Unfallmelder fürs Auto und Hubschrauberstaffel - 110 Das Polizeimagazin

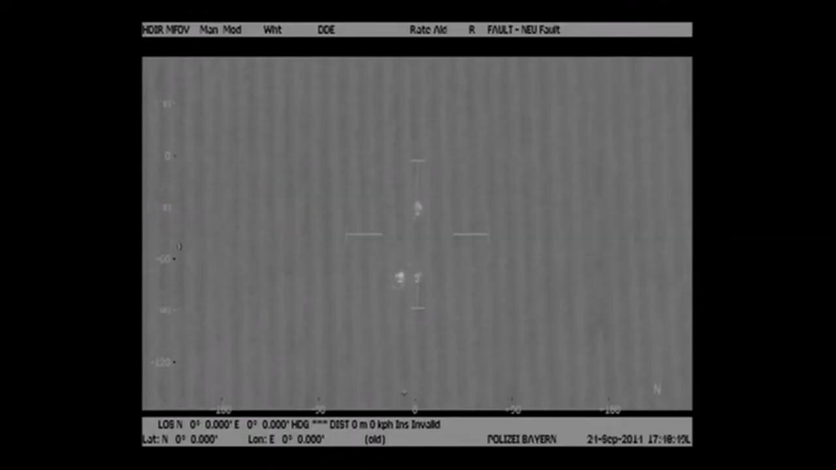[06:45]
Das Maisfeld war schon sehr hoch und die haben wir dann mit der Kamera,
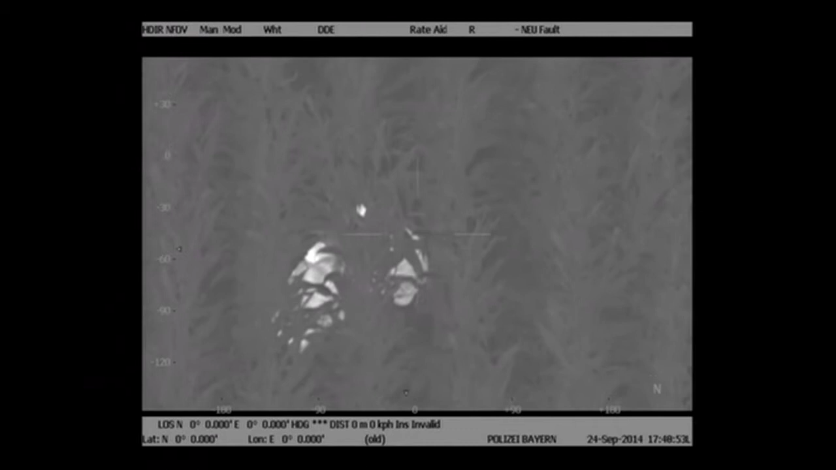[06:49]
mit Hilfe der Wärmebildkamera auch untertags finden können und dann durch die Kollegen am Boden festnehmen lassen können.
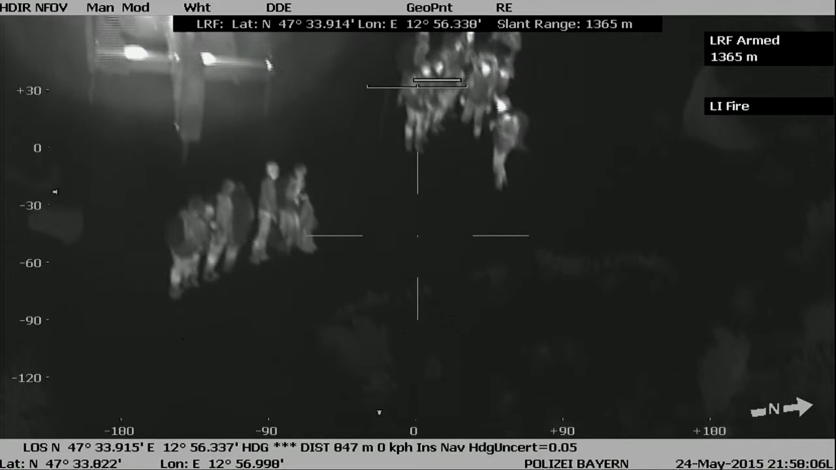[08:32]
Und je wärmer ein Objekt ist, umso weißer stellt sie sich im Bild dar. Das heißt, wenn die Umgebungstemperatur in der Nacht bei 15 bis 20 Grad liegt und der menschliche Körper
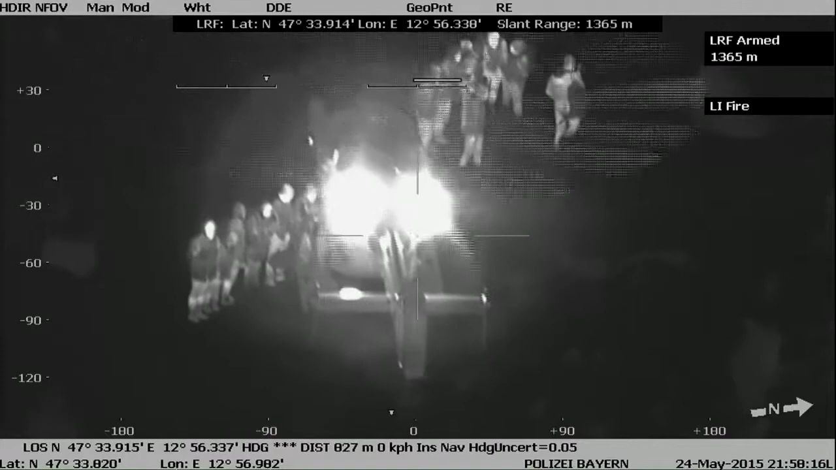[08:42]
hat ja im Regelfall bei einer lebenden Person so um die 37 Grad, dann setzt sich das natürlich deutlich von der Umgebung ab. Und man kann das dann auch wirklich sehr gut erkennen.